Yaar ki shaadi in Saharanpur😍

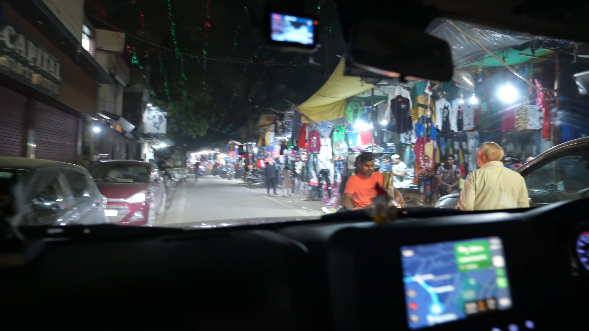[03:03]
यार, कहाँ कहाँ घुस गए हम. प्रॉपर मार्केट के अंदर से जा रहे हैं. शिट, आगे से कोई गाड़ी आ गई ना तो हो गया काम अपना.